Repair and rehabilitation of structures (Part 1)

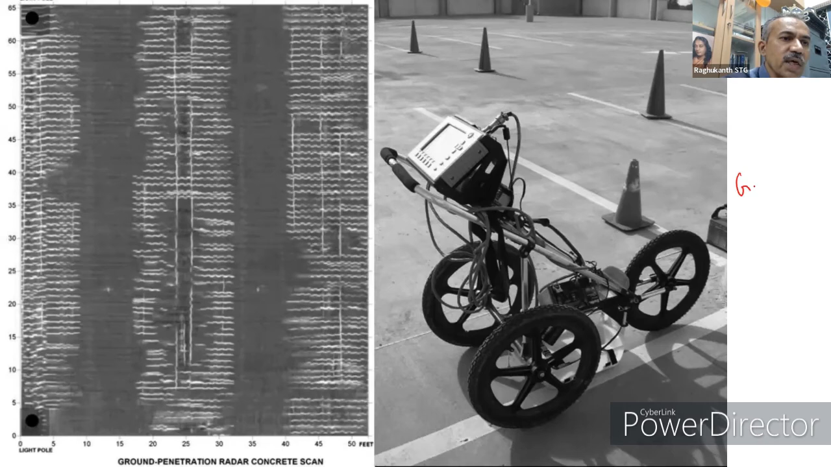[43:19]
so it is a ground penetrating radar we say so these are very nowadays it has become
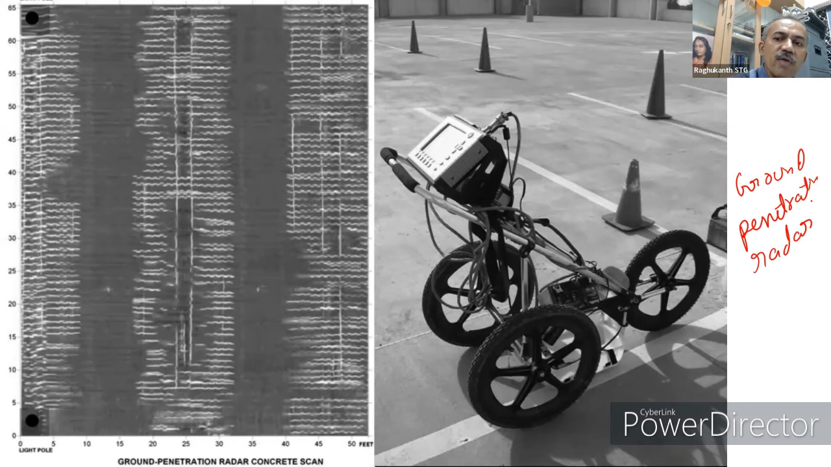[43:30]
very popular it is available you know this type of this method is used it has several you can easily find out you know for the how much the what you know whether the bars have been corroded whether the cracks are there you can easily find out even they have been used for pavements to find out soil also 100 meter depth you know the antenna you can penetrate also whatever is inside so everything you can get from this ground penetrating period also so this is one of the advanced things which you know one is using right